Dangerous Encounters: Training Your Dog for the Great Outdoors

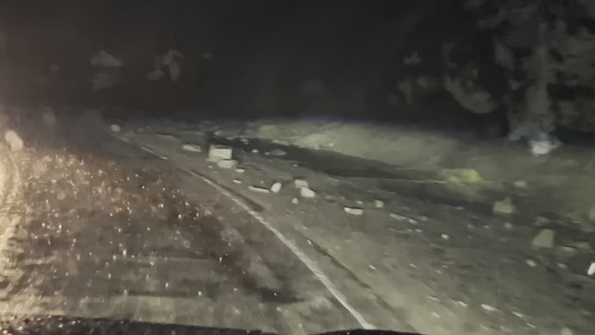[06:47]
That is a rock slide. Look at that.
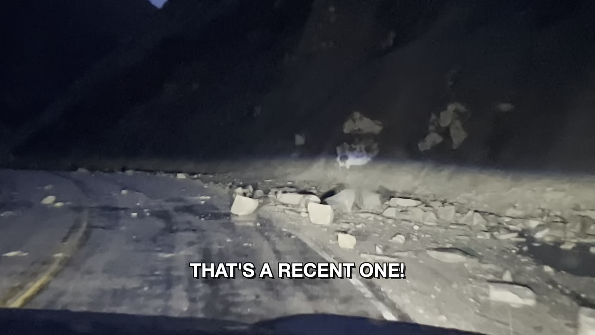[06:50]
That's a recent land. This is a reminder of how danger comes in many forms out here.
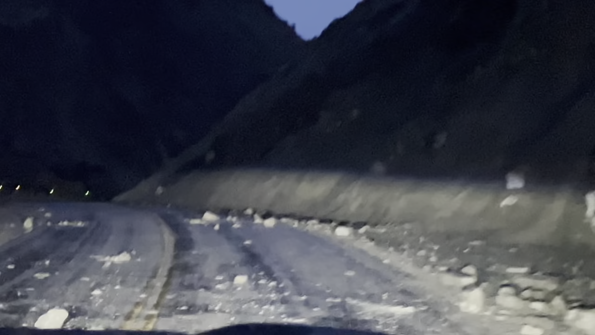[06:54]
I've got to tell you guys, I definitely was not expecting to get caught in both a blizzard and a rock slide in a single night.